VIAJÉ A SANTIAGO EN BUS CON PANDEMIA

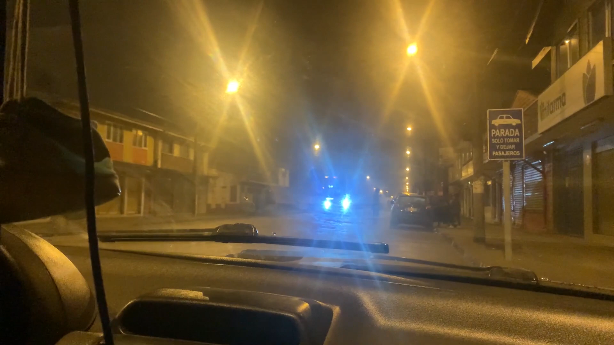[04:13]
Después de un minuto de haber grabado eso, acaba de llegar el bus. Así que simplemente llegó un minuto atrasado. Está bien, yo creo. Este es el bus.